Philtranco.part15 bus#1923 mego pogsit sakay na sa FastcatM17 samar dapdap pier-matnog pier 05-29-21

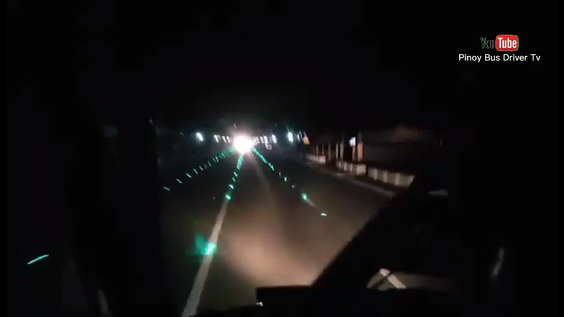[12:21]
Ito yung karsada sa kasiguran susugon. Yan yung dito. 7:49 ng gabi Sabado. 8:59:51
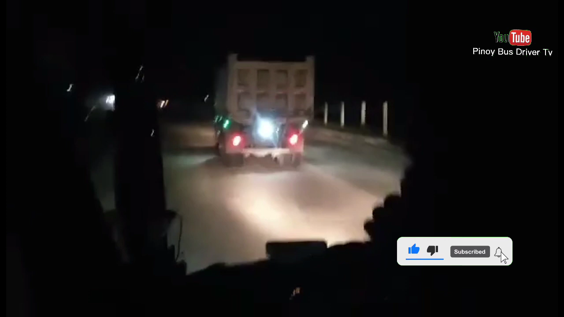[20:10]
Oo. Mahalo pa kapit, pinumukin na rin. Malapit na tayo sa kainan na tayo sa Sulubon. Ito na yung level siya ng Sulubon.